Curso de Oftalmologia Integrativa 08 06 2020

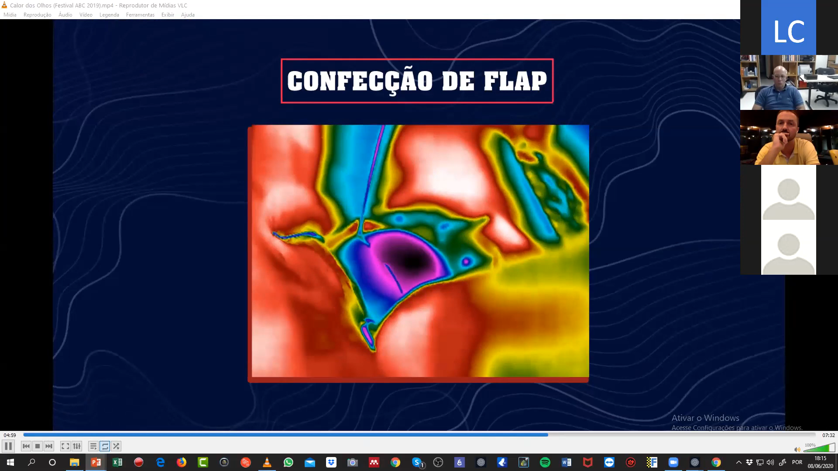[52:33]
Para avaliar a mudança de temperatura,
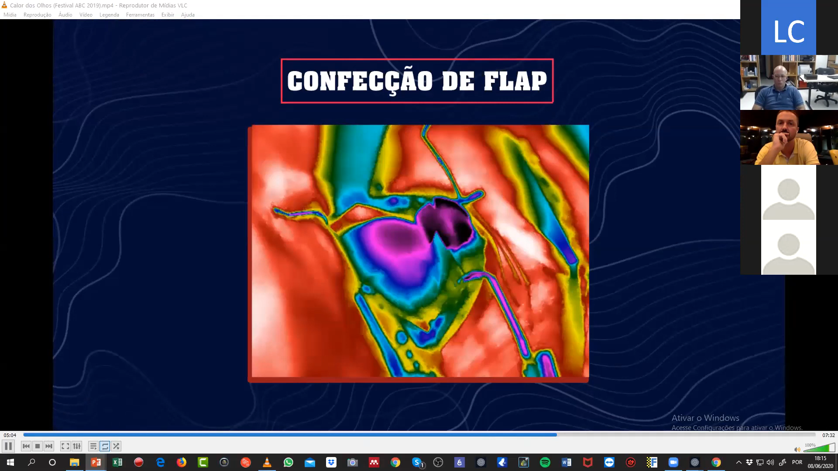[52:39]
foram consideradas as distribuições de temperatura imediatamente antes da ablação.
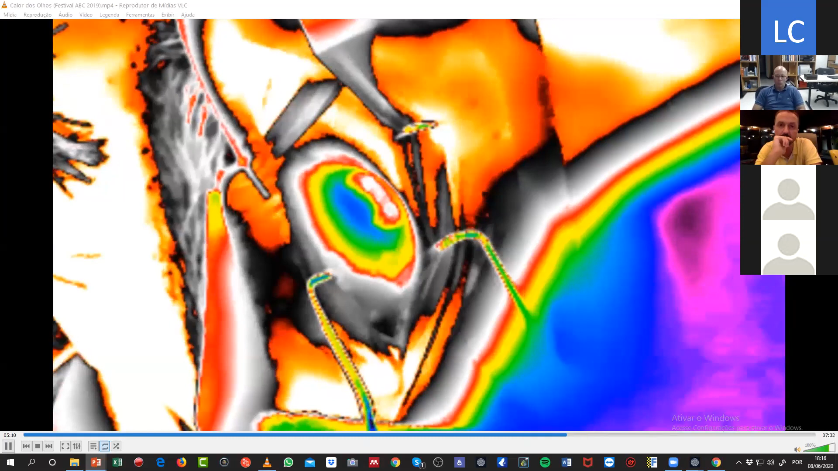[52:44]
Os valores extraídos foram rastreados sequencialmente, imagem a imagem, individualmente para cada paciente. A temperatura média global da superfície ocular foi 30,47 graus Celsius após desbridamento epitelial ou elevação do flé,
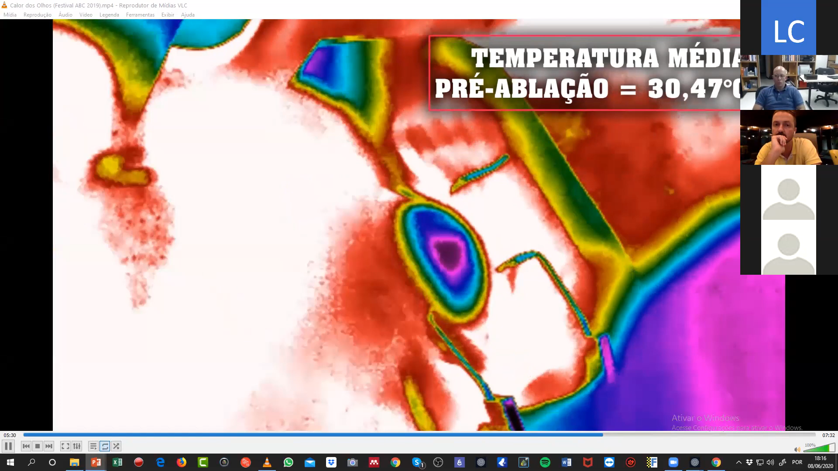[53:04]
próximo a outros valores publicados. O estudo permitiu demonstrar que a radiação propagada pelo Exzimmer Laser aumenta a temperatura corneana.
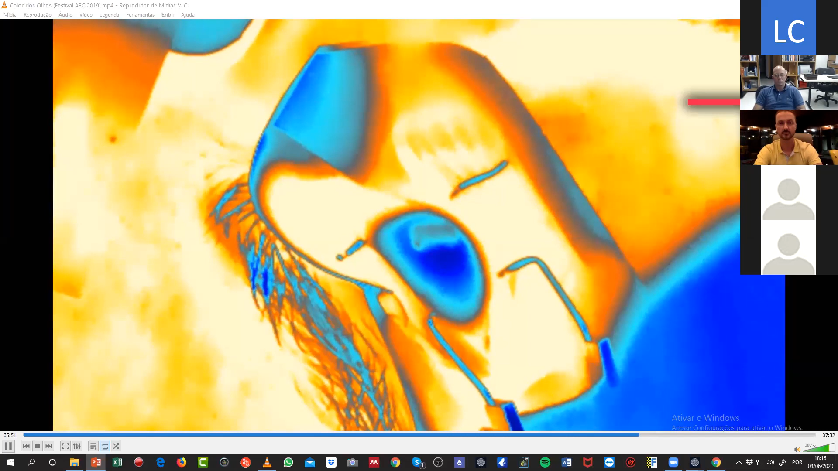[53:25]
ao valor inicial em um intervalo de 3,4 segundos.
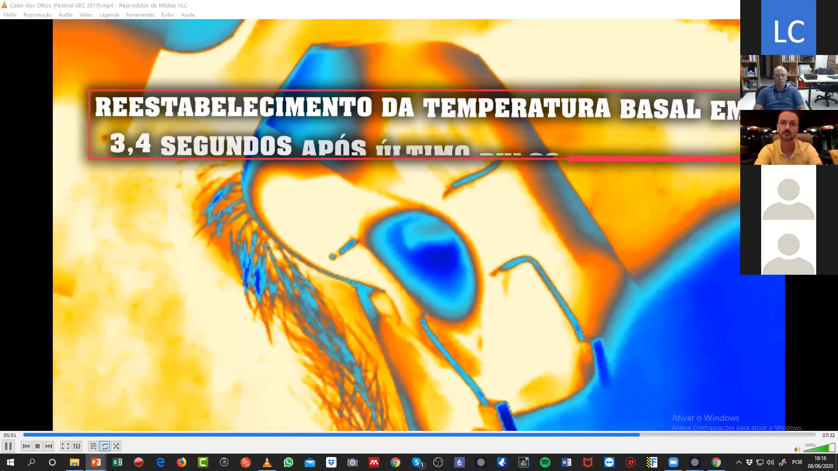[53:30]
A carga térmica exercida na córnea não dependia do volume ablado.
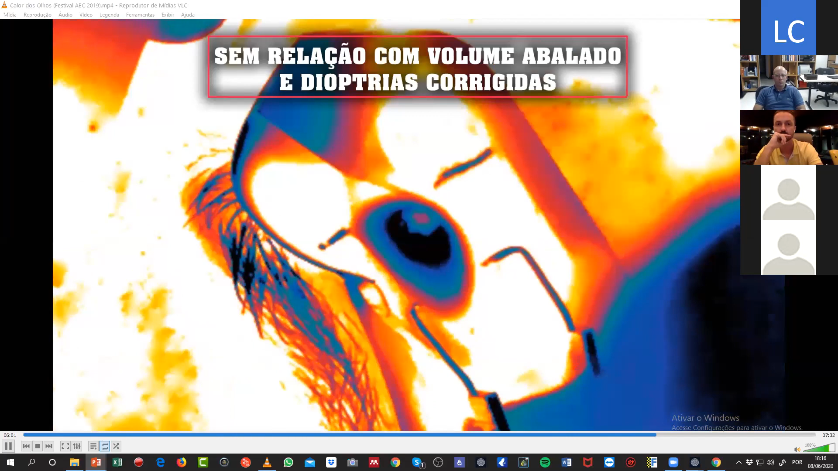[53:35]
Também não estava correlacionado com a quantidade de optrias corrigidas.